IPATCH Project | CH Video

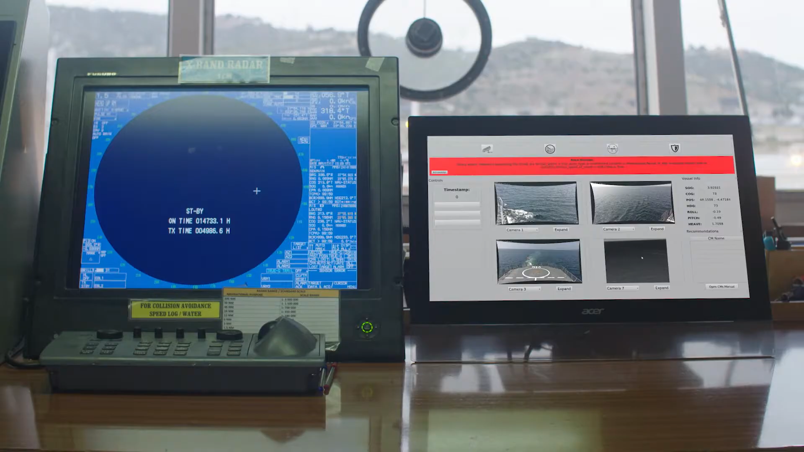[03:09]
And this model then calculates a level of threat to the vessel. And finally an overview of this whole situation is
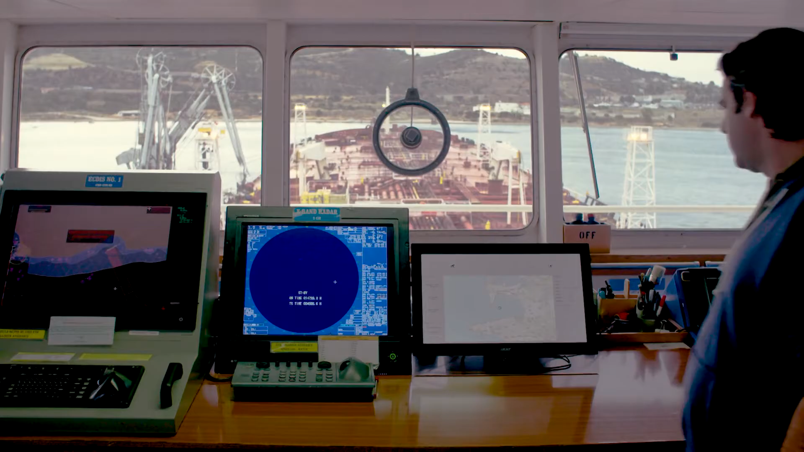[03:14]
shown to the captain on a graphical user interface on the bridge. And this in particular includes a list of countermeasures that can be taken.